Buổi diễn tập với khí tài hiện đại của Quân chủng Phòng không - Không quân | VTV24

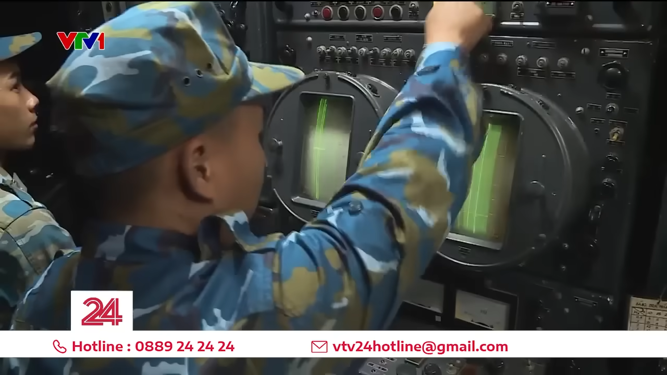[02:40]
Tuy nhiên, với quyết tâm vạch nhiễu tìm thù, tín hiệu máy bay địch đã nhấp nháy trên mạng hiện sóng của tiểu đoàn tên lửa 18.